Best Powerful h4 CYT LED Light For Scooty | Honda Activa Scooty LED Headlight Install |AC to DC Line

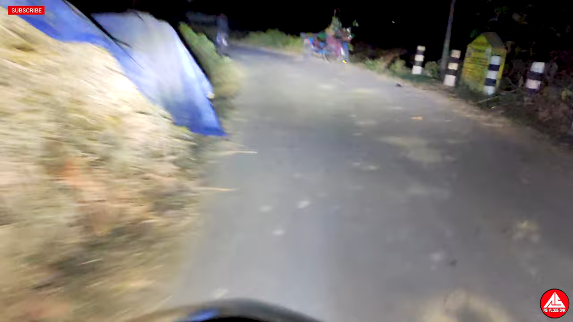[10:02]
तो ये है लो बीम और ये है हाई बीम। हाई बीम में बाइक को मैं चला रहा हूँ, देखो कितना पावर, देखो लाइट में कितना पावर देखो।
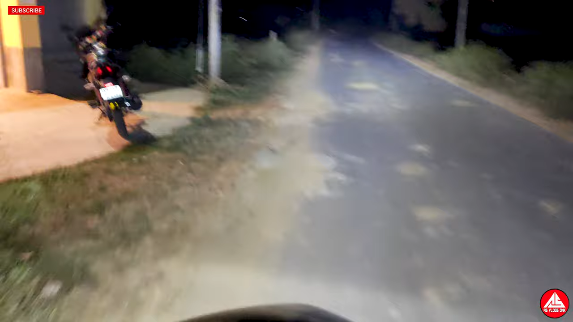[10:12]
अभी ये हाई बीम पे है, ठीक है।